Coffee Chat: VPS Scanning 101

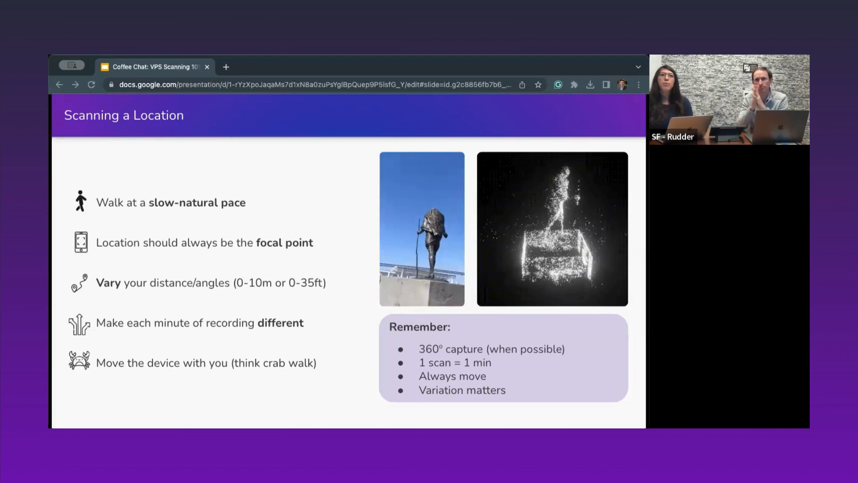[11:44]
and then move the device with you like a crab walk. And just a reminder again, one scan is one minute.